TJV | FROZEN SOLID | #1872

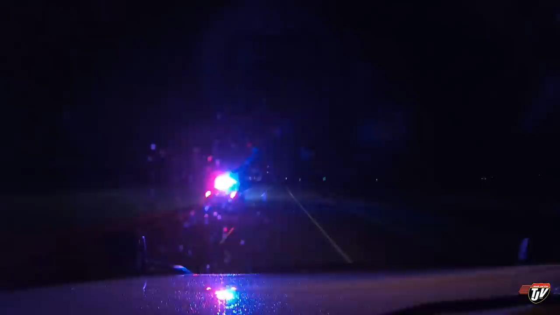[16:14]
Somebody's in a hurry. I wish I could do that. Turn on the beacons and give her. So we're here in North Dakota. That was the North Dakota State Police. They're in a hurry to get somewhere.